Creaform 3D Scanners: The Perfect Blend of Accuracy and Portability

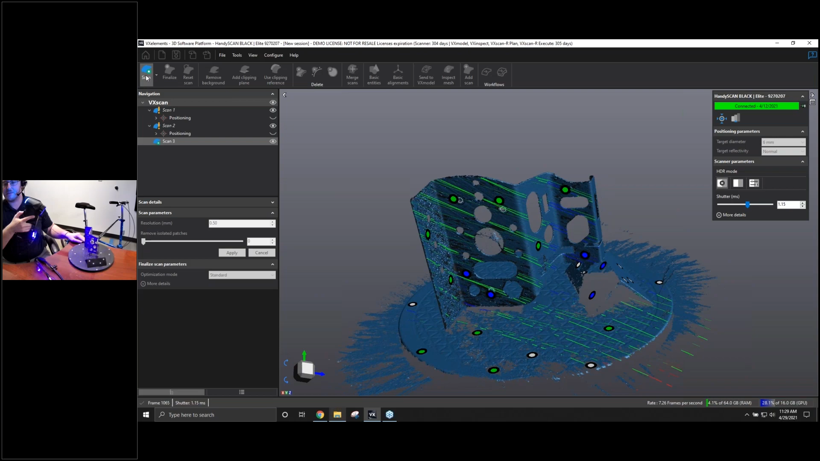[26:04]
being able to bypass that, and then you just process it at a lower amount.
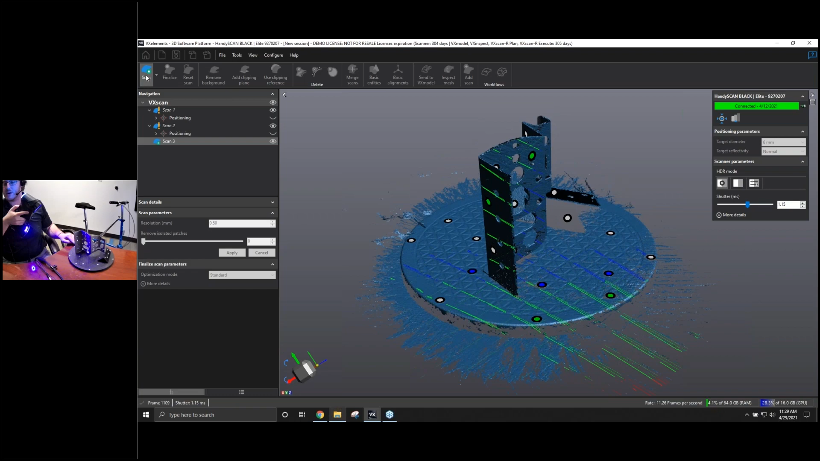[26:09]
So here I am just going to kind of get more data. What I'm really trying to focus on this one is just making sure I have both sides pretty well covered,
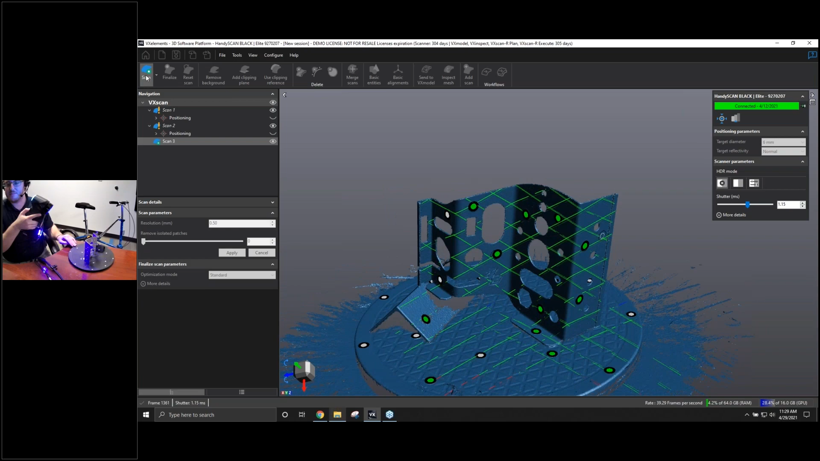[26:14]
which looks to be good.
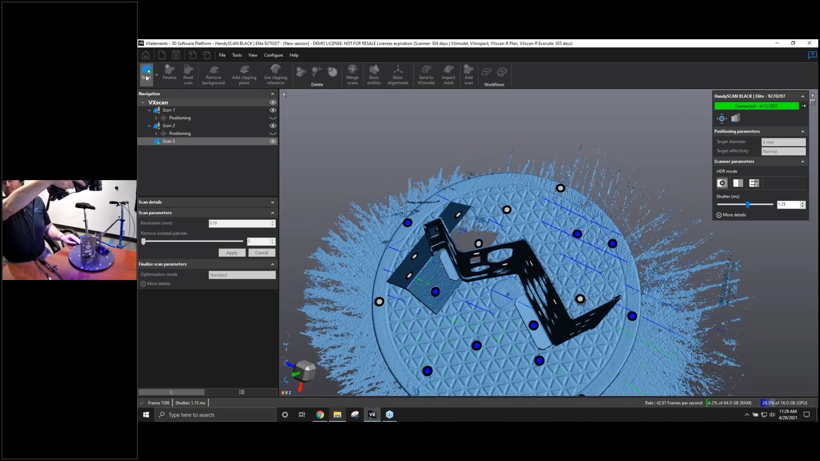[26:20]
You can even see as I move my scanner away, the light on the back starts turning blue and green and red as I get too close.
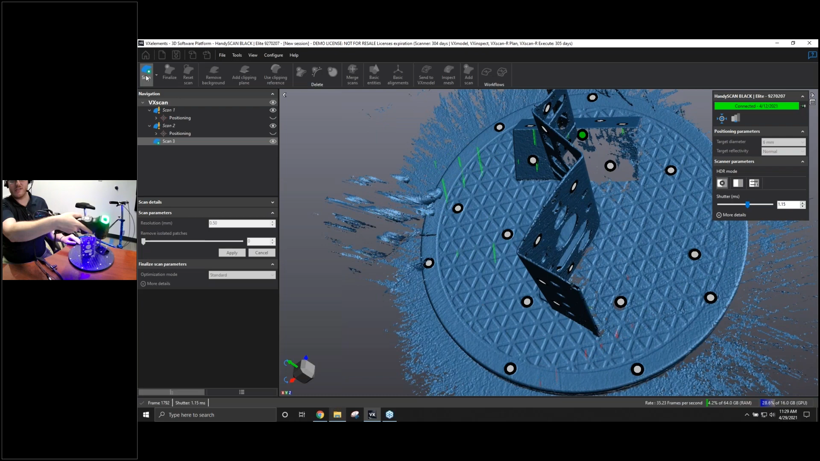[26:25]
Let's see if I can get it a little bit closer. Yeah, you can see it's starting to turn yellow.
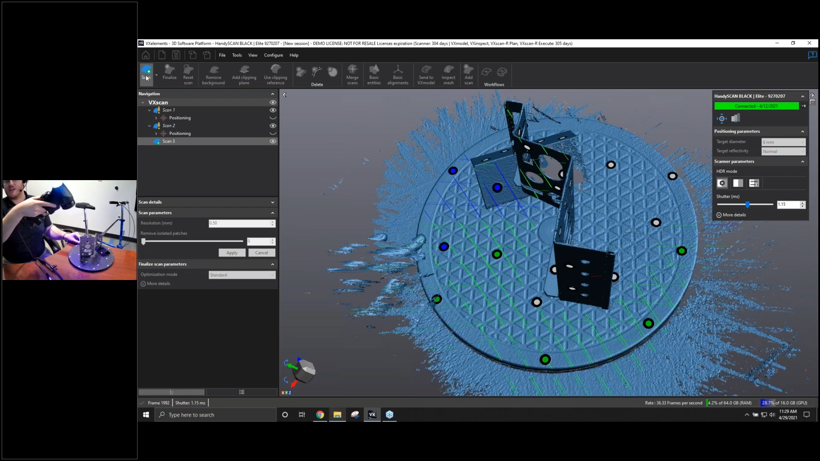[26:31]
So you do have an indication on the scanner even how well you are playing with your distance. But most of the time I do look at the computer screen while I'm scanning,
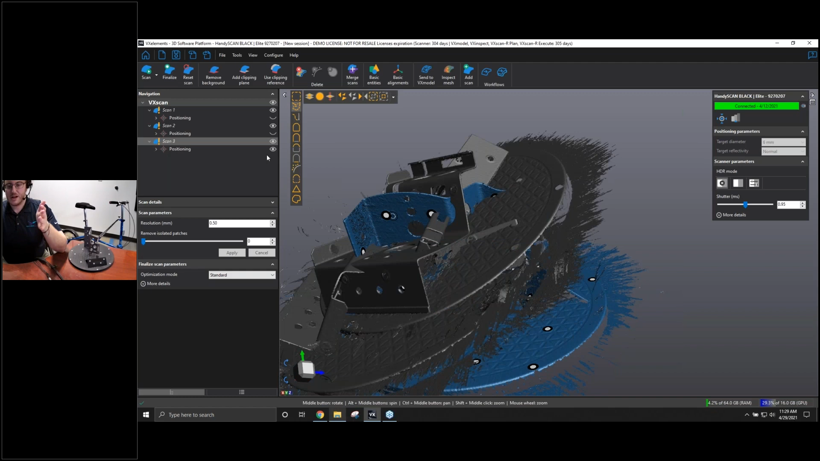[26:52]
And now I want to start piecing everything together, getting my final mesh done. So when I click on a mesh, you can see different ones turning blue or different scans, different meshes are turning blue.
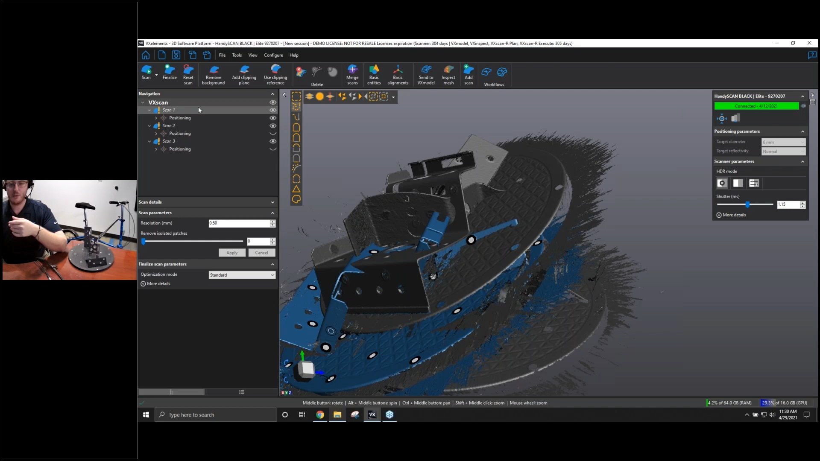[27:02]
And that's going to be the one that I'm focusing on the one I'm actually going to be editing. So I can hide the rest and be left with just this.
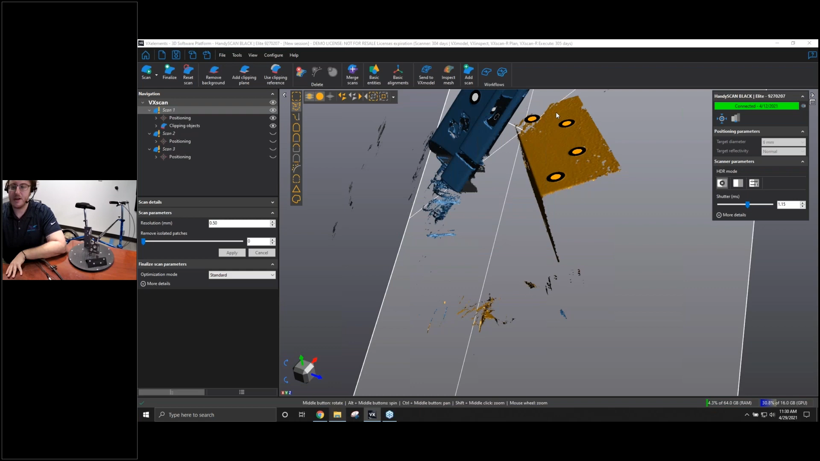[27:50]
And that gets rid of all that data. As for these little bits of floating data, that might be a little harder to grab in particular,
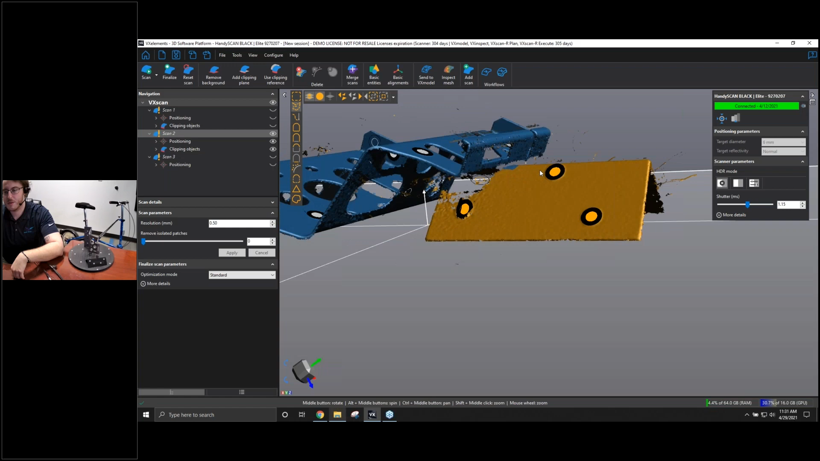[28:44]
A little piece left right here.
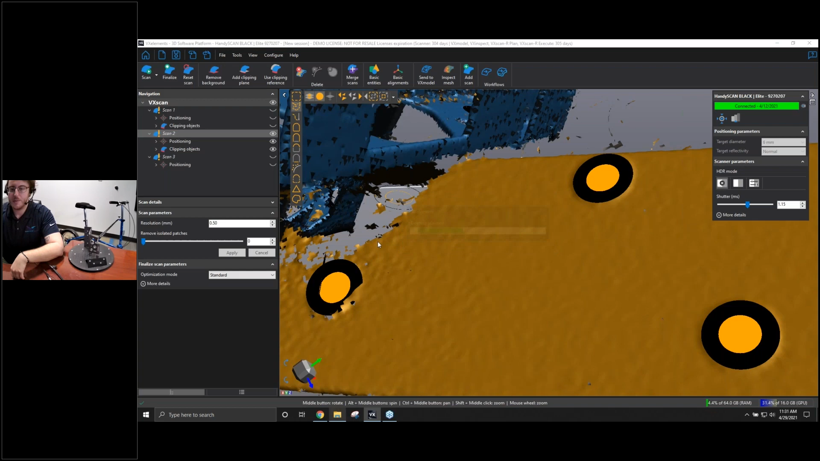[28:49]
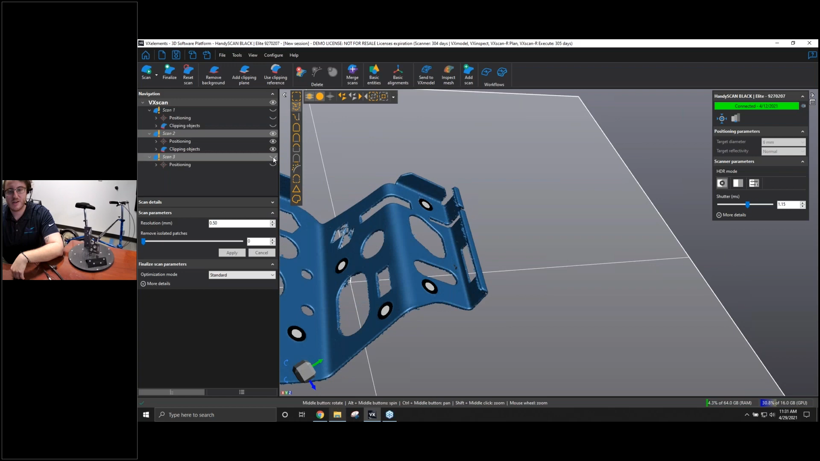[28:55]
All right, and then we just have our one last scan on the one with it on its side. So I'm going to go in and just do the exact same workflow.
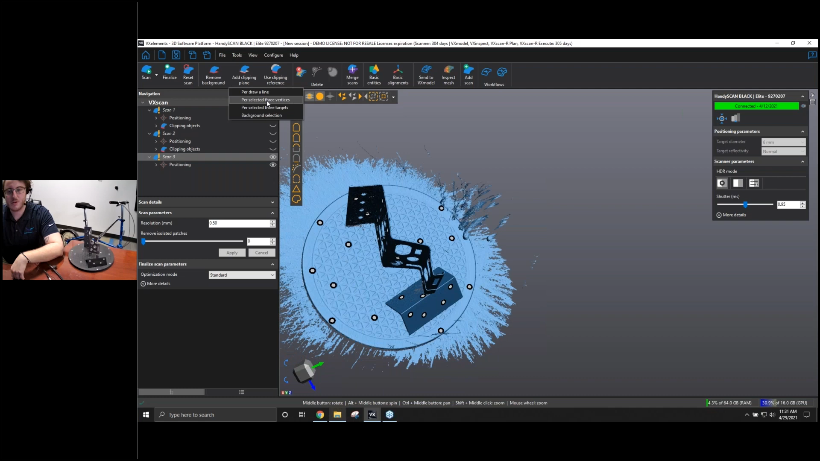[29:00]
Maybe instead of the targets based one, I'm going to be doing it based off of a couple of selected points. So I can just select on my plane if I want to maybe, let's say, make a plane at a certain angle. This is what that can be used for.
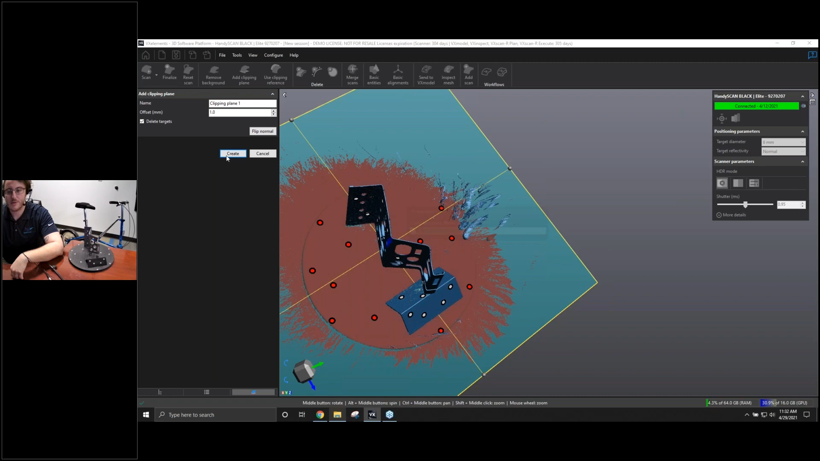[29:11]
I'll create that cutting plane now.
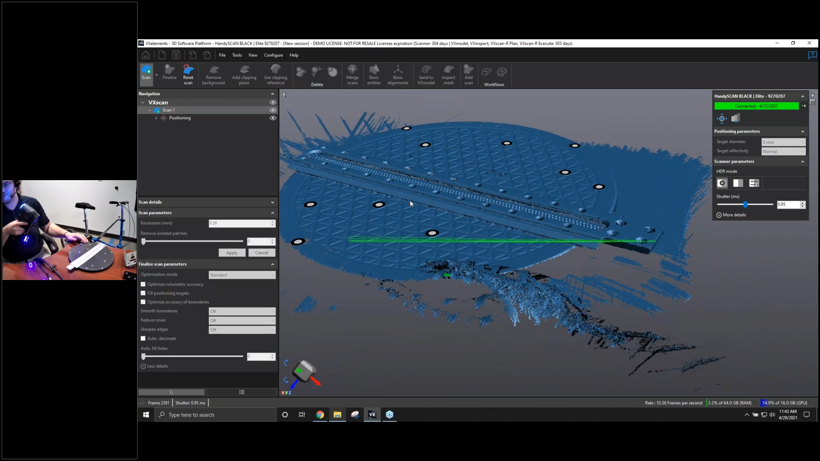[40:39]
So again, just playing with the different speeds or the different shutters and frequencies, making sure that I have that single line mode to make sure I'm really fine tuning the mesh itself.
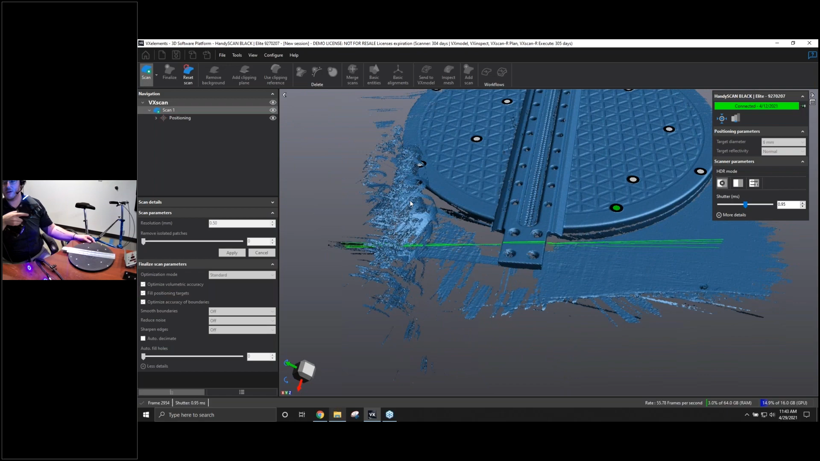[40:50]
And we can scan any kind of object really quick and easy without worrying about, you know, having to stop the scanner and restart and things like that.
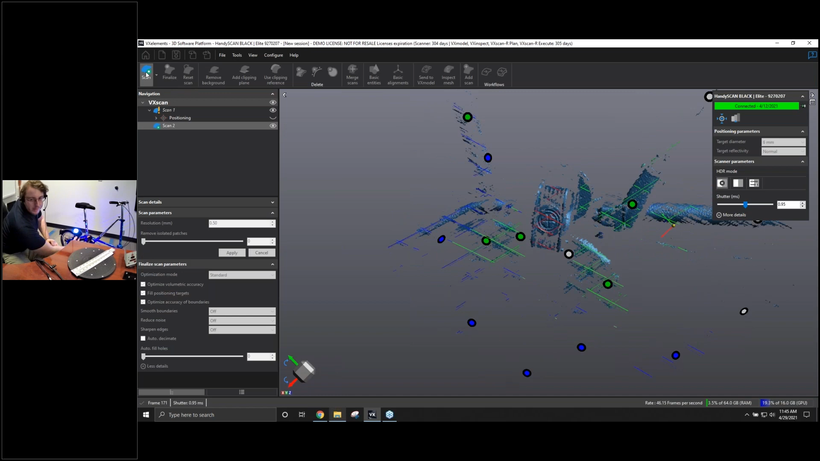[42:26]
You know, for instance, this kind of black plastic piece on the bottom, actually,
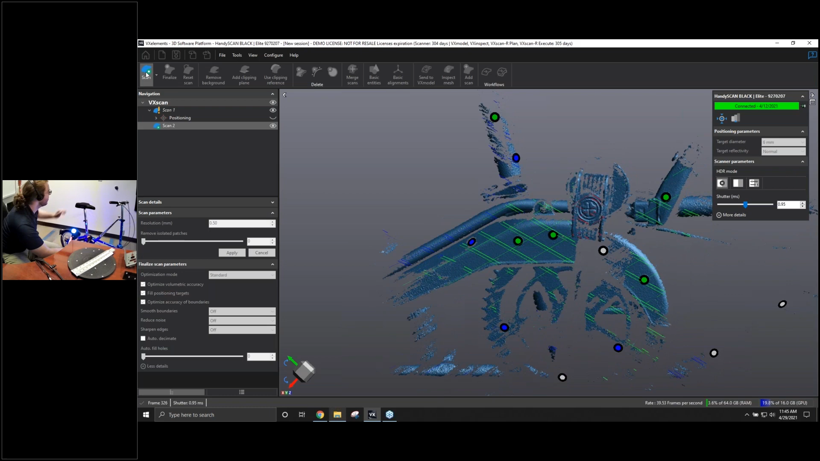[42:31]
let me see if I can adjust the bike a little bit more so we can see a good view of it. There we are. Now you see a bit more in the background. So I'm going to stop that scan and add it again because I moved the position.
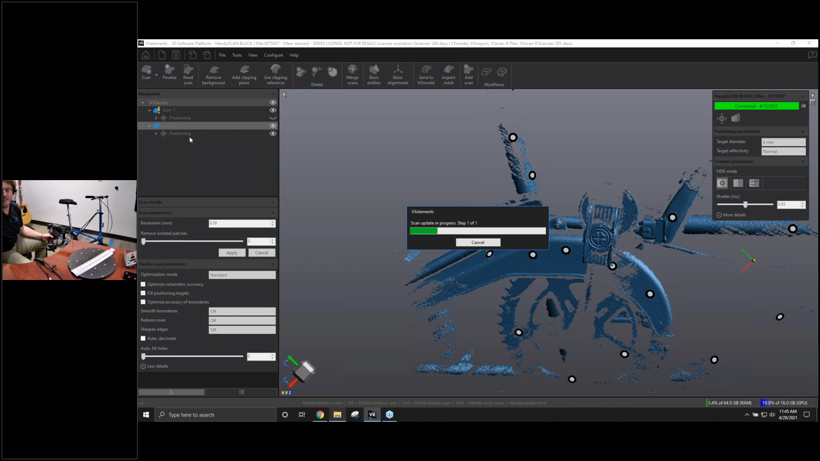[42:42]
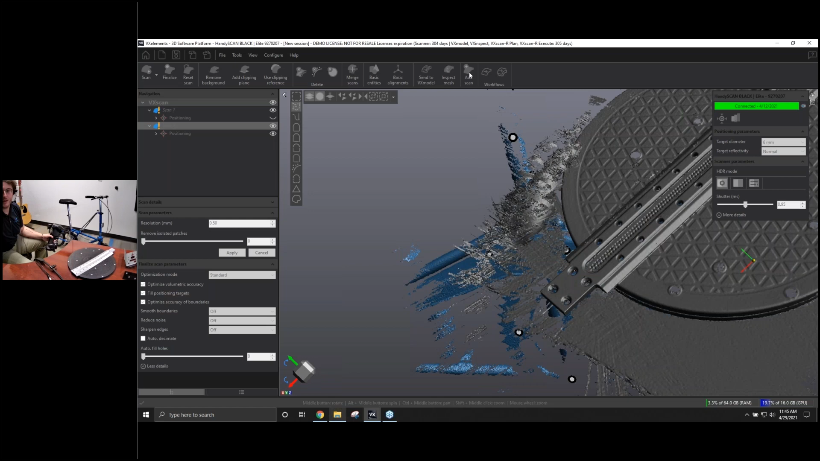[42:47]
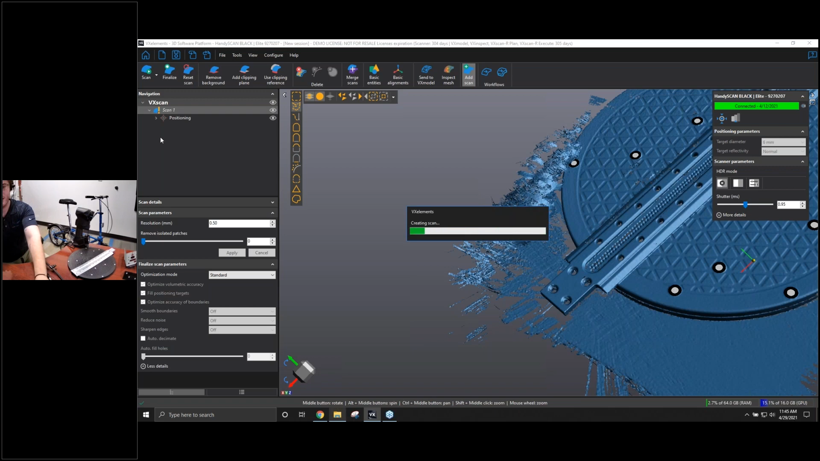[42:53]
So this is kind of one of the situations where maybe you didn't have the best angle,
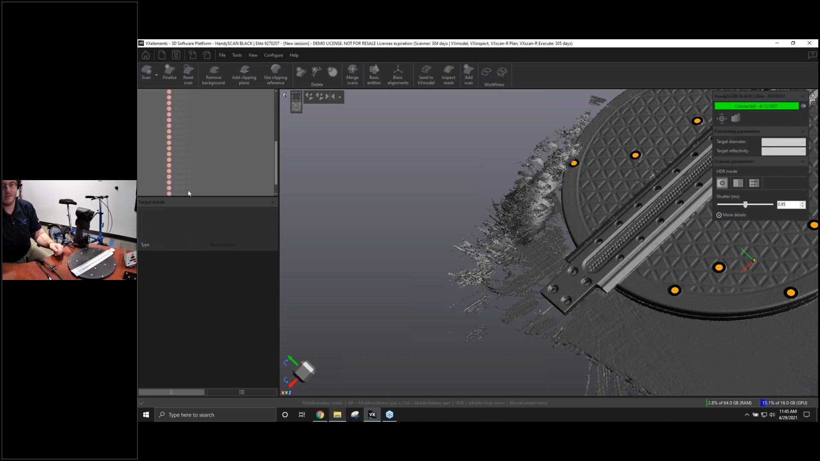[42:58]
no problem at all, just restart it, and we can just jump right back in.
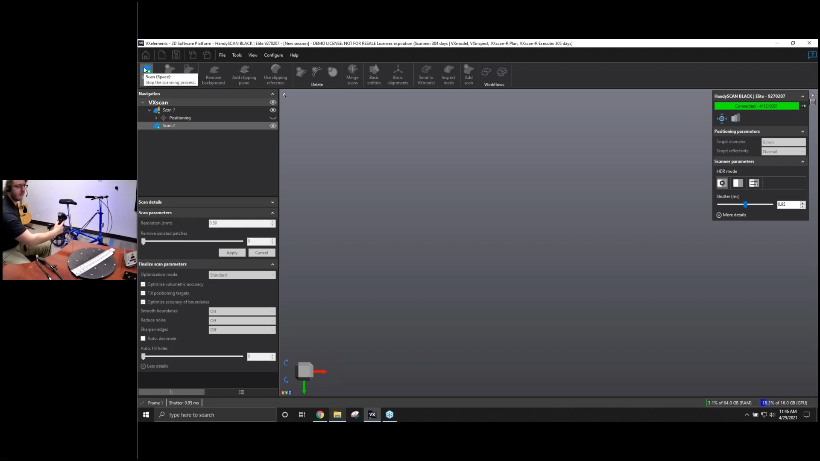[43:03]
And there we go. So starting to get some of that data to come in.
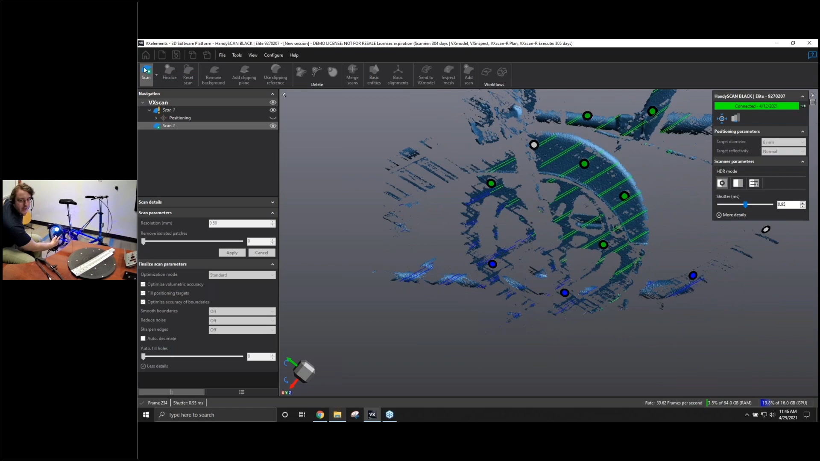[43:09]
And then with this kind of steel part of the, where the gear chain is, I can increase that shutter speed, get that to come in.
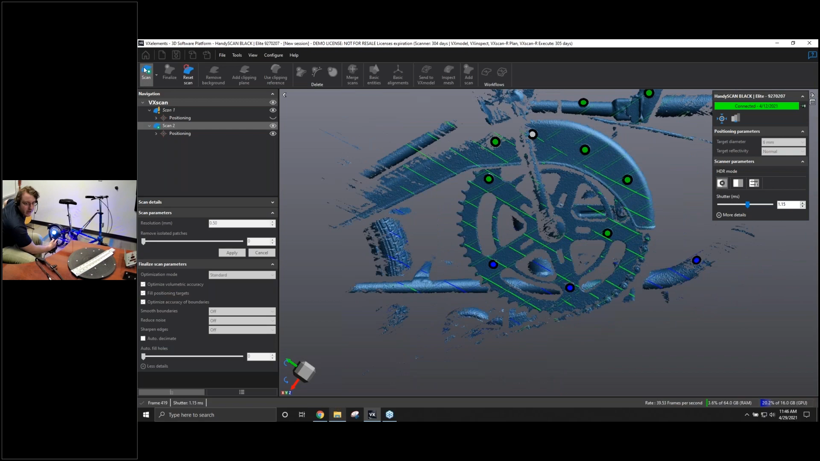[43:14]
This black plastic is starting to come in a lot better now.
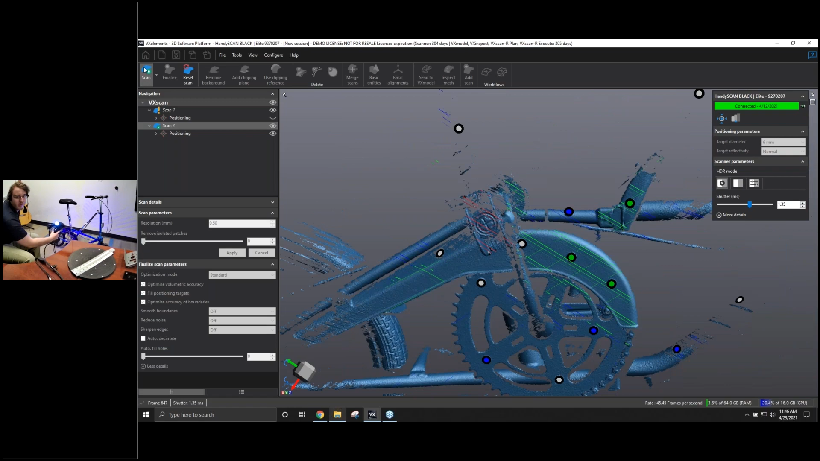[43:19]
But as I move over, things like this shiny aluminum piece or some of this blue paint, maybe not doesn't come in as well as I would like.